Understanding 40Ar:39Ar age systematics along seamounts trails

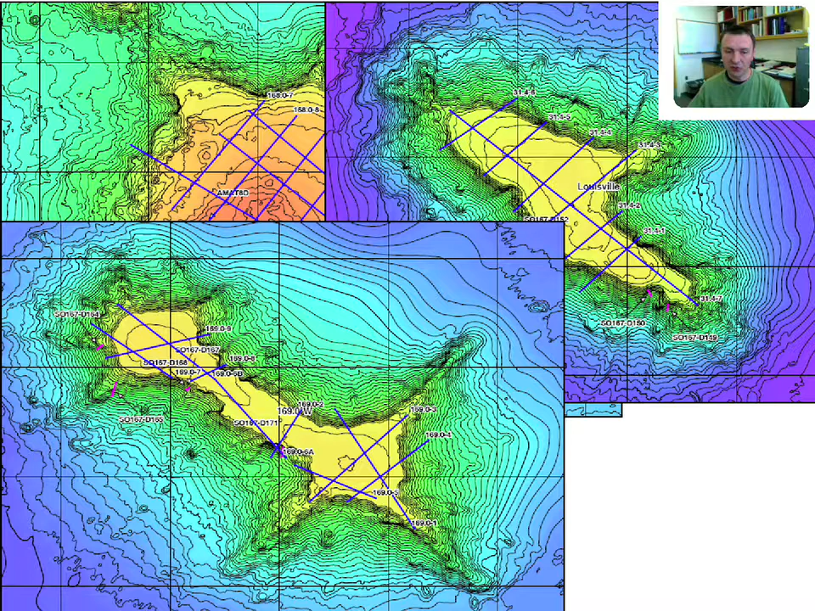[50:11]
sometimes they have two centers of volcanism, like the one on the bottom left. Sometimes they're really small, sometimes they're really big.